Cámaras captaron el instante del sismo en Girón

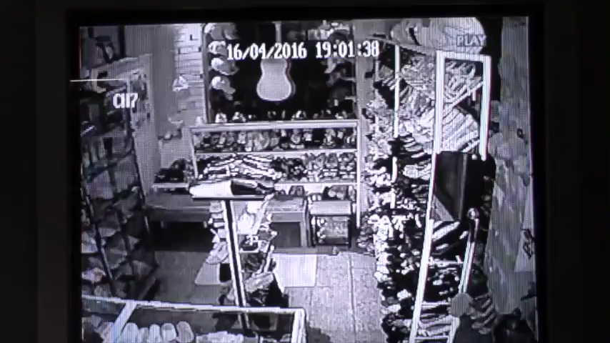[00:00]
Cámaras de seguridad de un negocio captaron el instante del sismo sentido en el cantón Girón, cuyo epicentro, según el Instituto Geofísico, se situó frente a las costas de Esmeralda cerca de Muisne. El fuerte movimiento telúrico de 7.8 grados de magnitud fue a 10 kilómetros de profundidad. A las 18 horas con 58 del sábado, se sintió el fuerte sacudón que duró unos 50 segundos aproximadamente. La fuerza con que se dio hizo que los jironenses se lleven un gran susto y muchos salieron a las calles para protegerse.
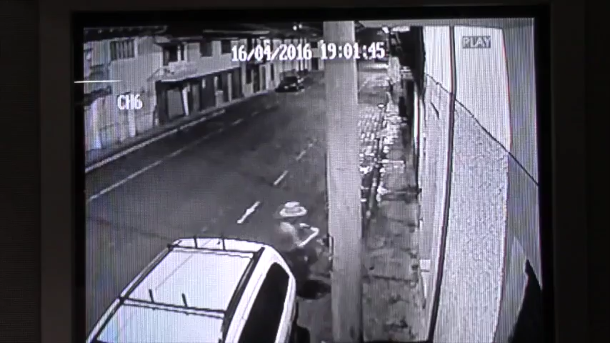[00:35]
Fue visible cómo todo se movía, los postes de luz, cables, vehículos. Personas dijeron que les produjo mareos.